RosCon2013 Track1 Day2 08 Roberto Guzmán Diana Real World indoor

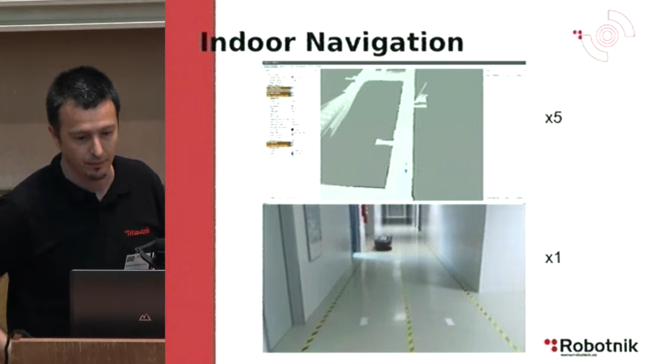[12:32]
So this is a video showing, the top part is showing the AMCL
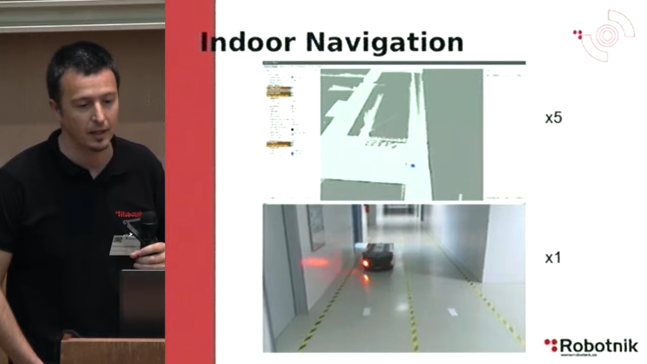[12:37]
particles distribution during the task.
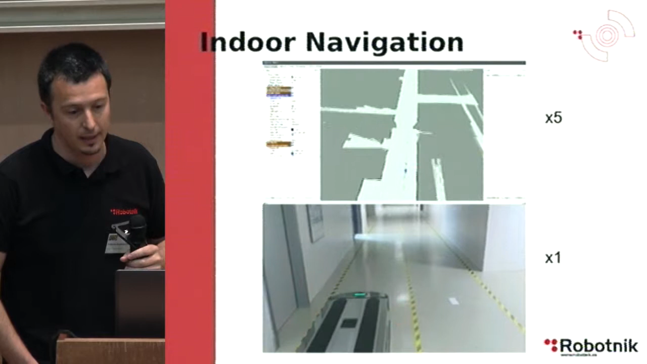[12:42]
Of course, this is much more faster than the robot was working.
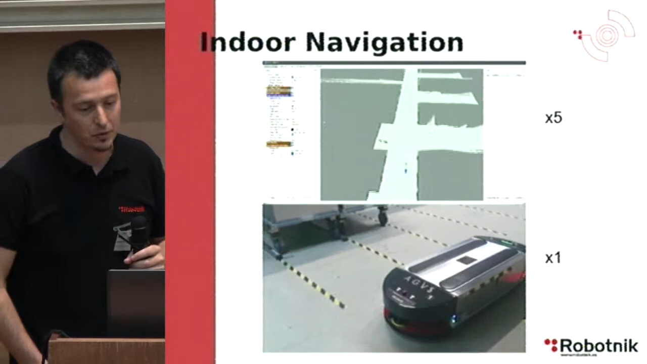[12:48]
And you see that we are not losing the localization in any part of the trajectory.